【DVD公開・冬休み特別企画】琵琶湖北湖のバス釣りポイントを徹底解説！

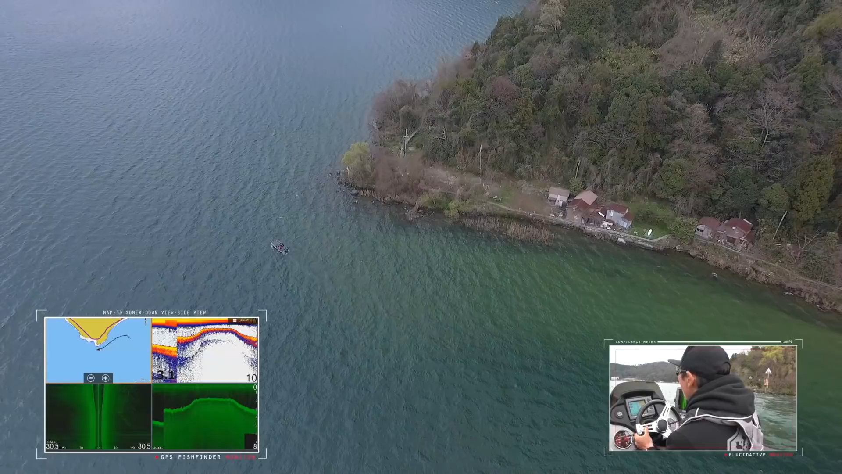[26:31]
この岩が映ると思います。まあちょうど映り出してるかな。
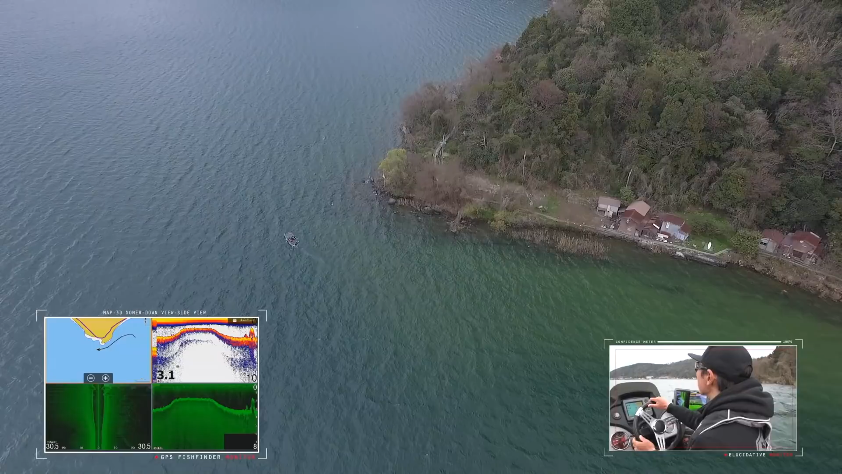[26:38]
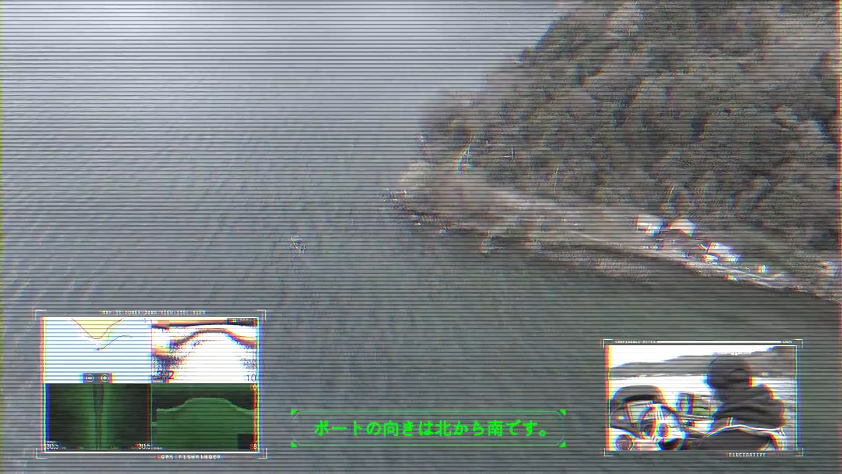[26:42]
ここから比較的何にもない地形ですね。
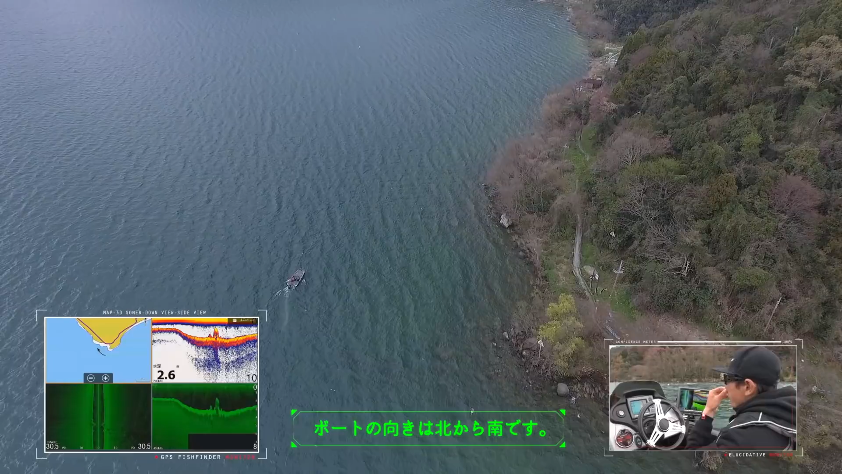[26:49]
まあワンドの始まりなんですけど、あんまり大きな変化がないんで、まあ、この辺は軽く流す程度かな。
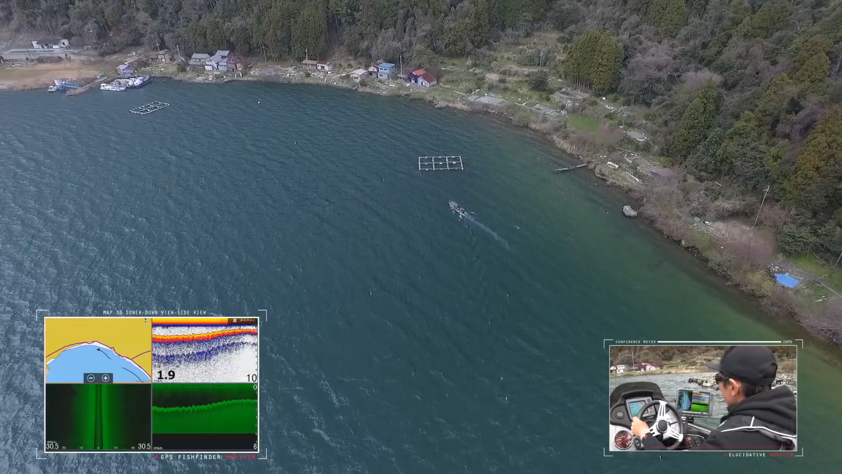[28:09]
今鎮線が映り出しましたね。
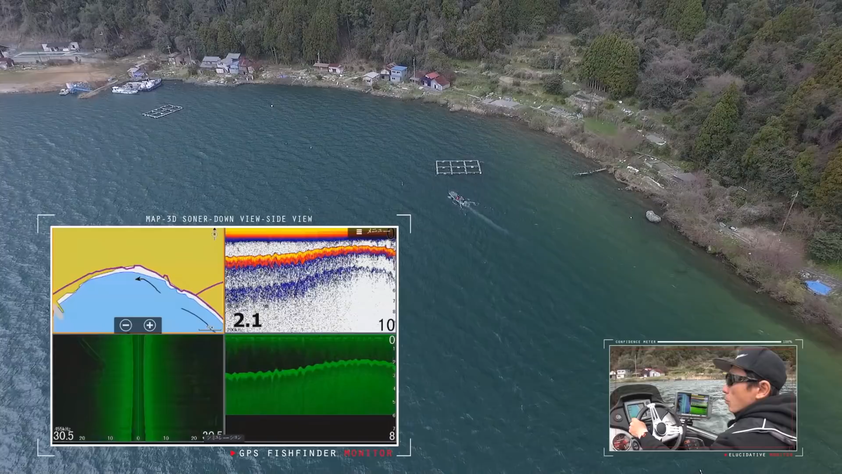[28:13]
ここも鎮線が何定か沈んでるので、
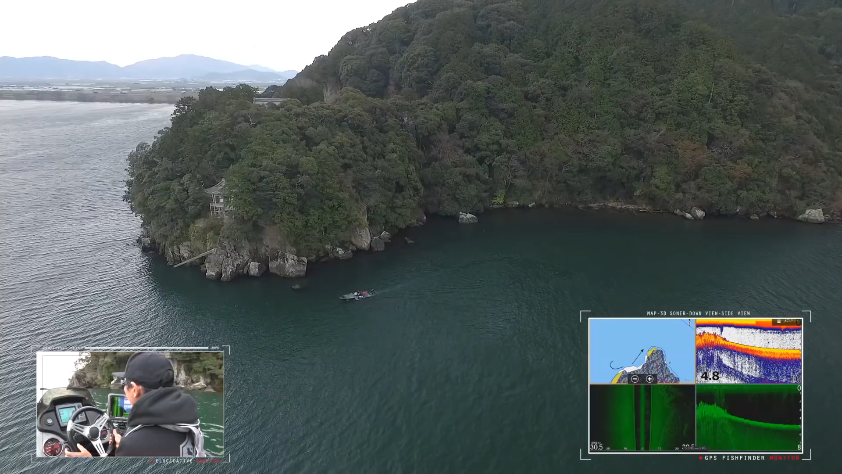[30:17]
基本的にあんまり沖まで岩が張り出してないんで、岸から本当に 2,3 メーターのところまで岩がある感じですね。
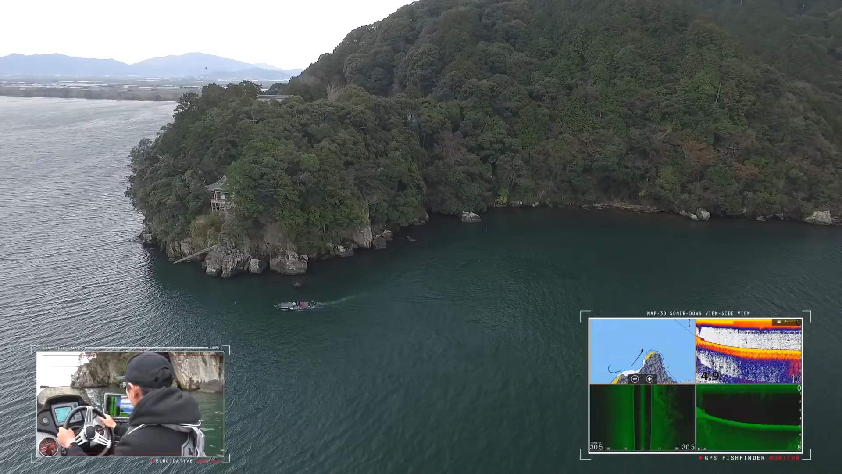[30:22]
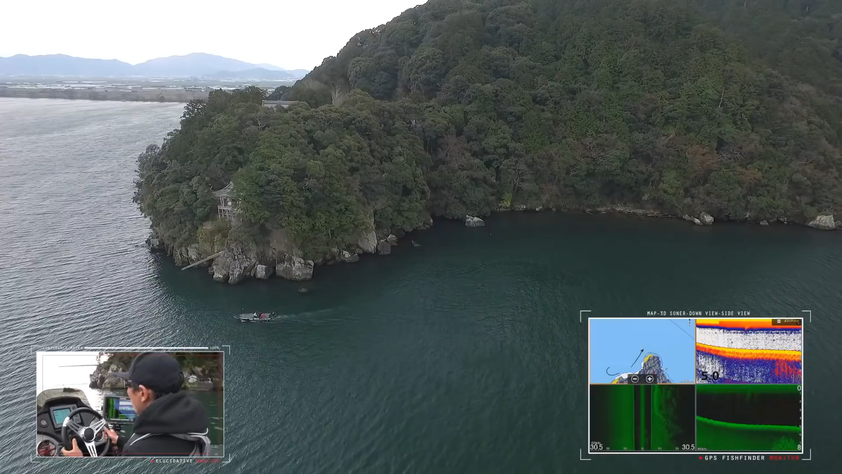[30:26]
かなり岸近く通ってるんですけど、下はフラットです。水深5メーターぐらいのフラットにあるロック帯って感じですね。
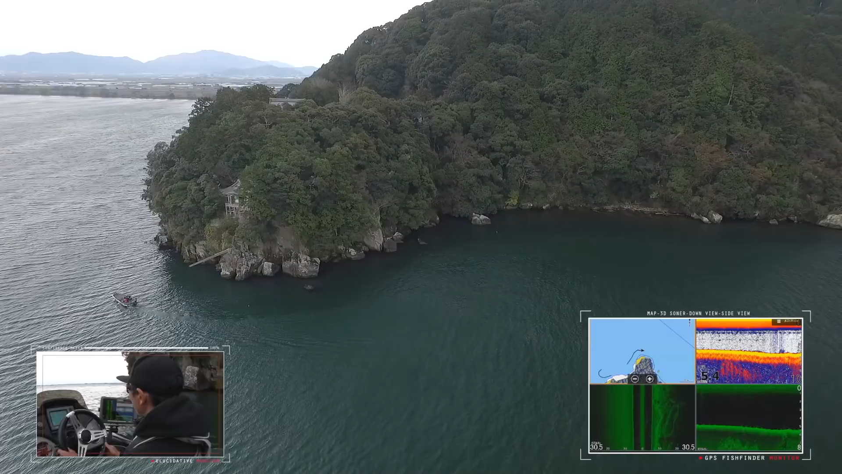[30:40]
こんだけ岸沿い走っても下まで岩入ってない感じですね。下はもうフラットです。
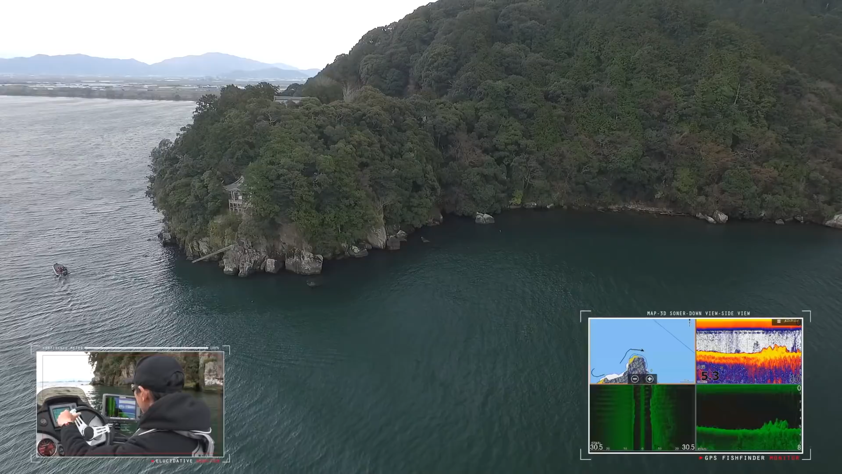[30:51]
この辺全体ずっとこんなような感じなんで、
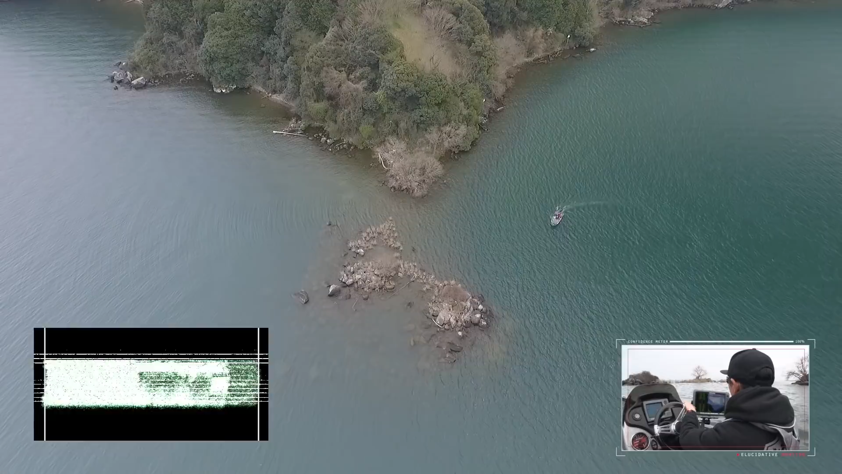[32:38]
かなり大きな岩がね、水中の中に入っているのが多分わかると思います。
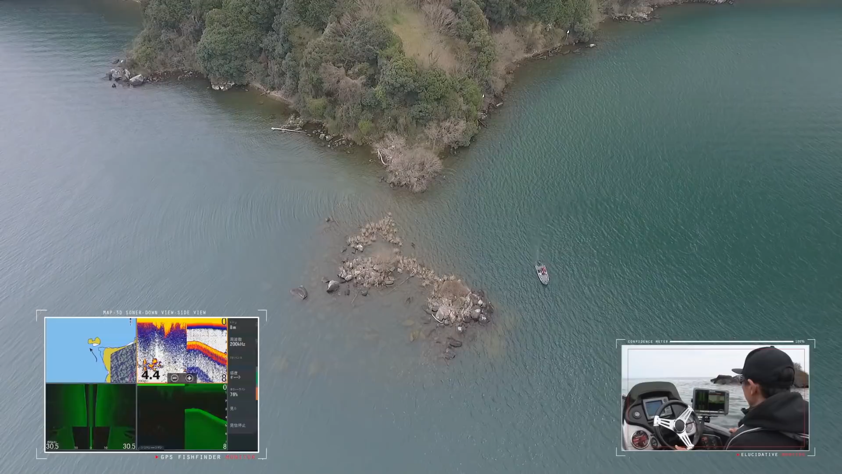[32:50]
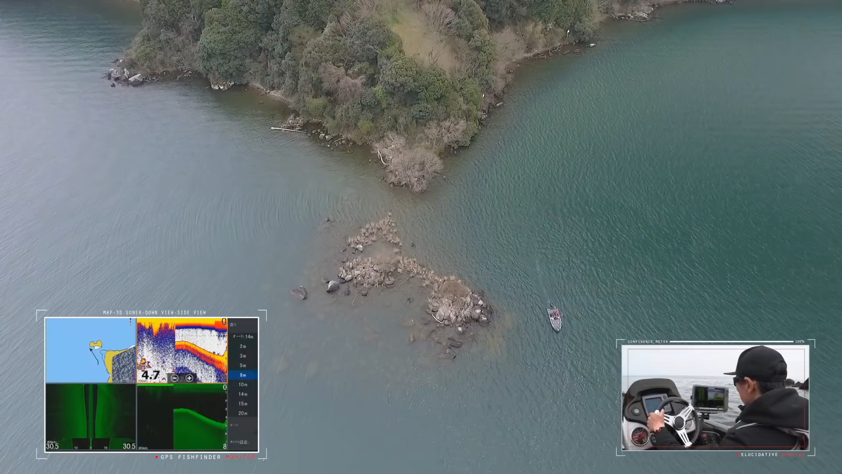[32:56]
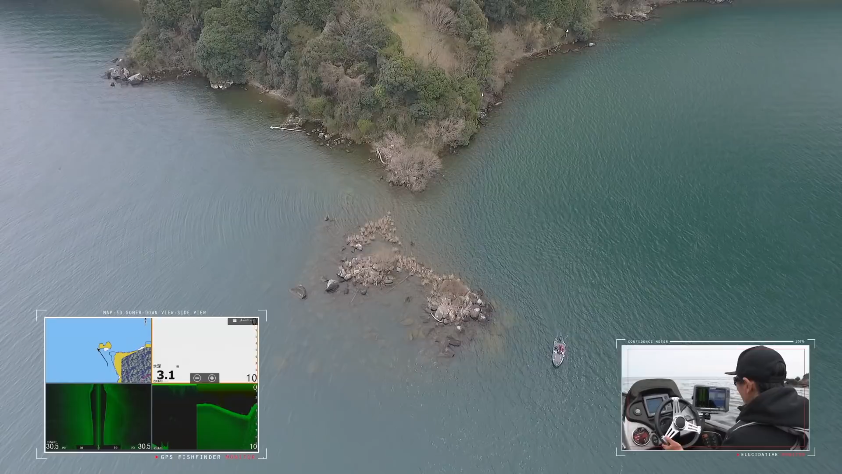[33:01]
だいたいボートポジションで6メーター、7メーターぐらいか。
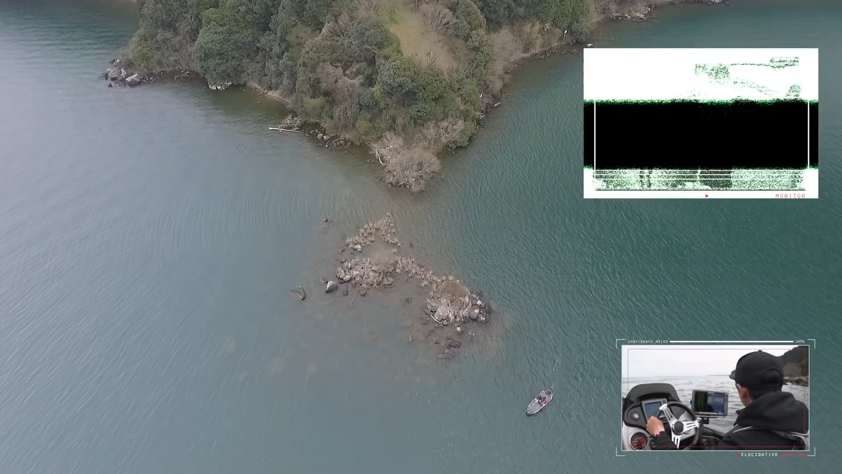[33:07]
まあ、ここ比較的陸地が見えてるんで、
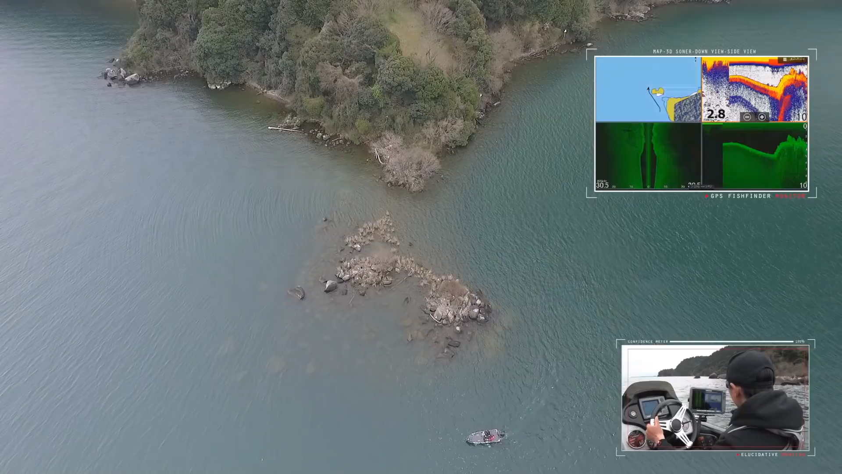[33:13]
同じように水中の中にね張り出してるんで分かりやすいと思うんですけども、一部若干北側に大きな岩が水中の中に張り出してるんで、
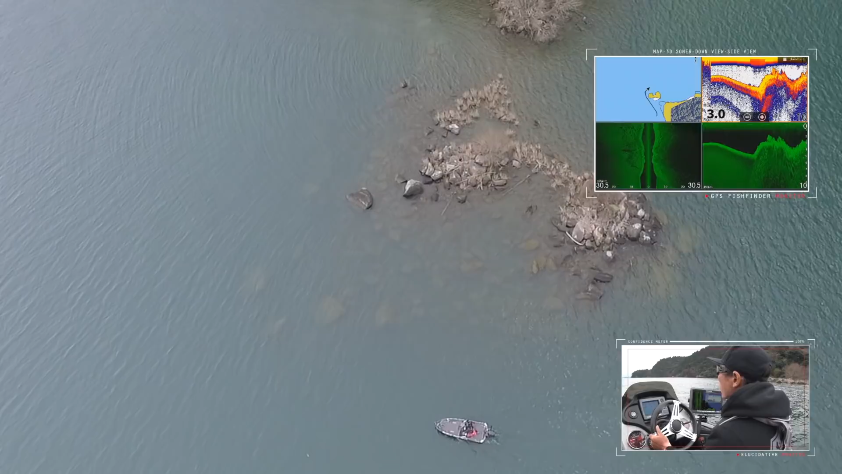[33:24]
ここだけちょっとボートポジションが岸から沖になるような感じですね。
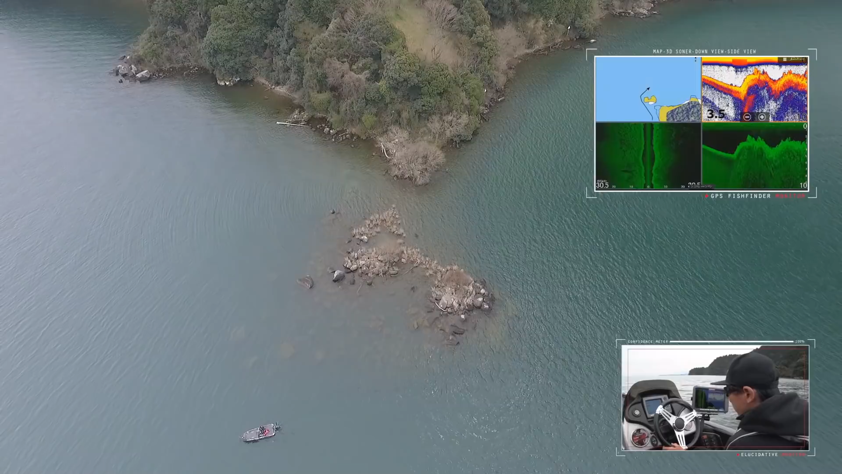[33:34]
この辺ボートの今右ぐらいまで全然岩が張り出している状態です。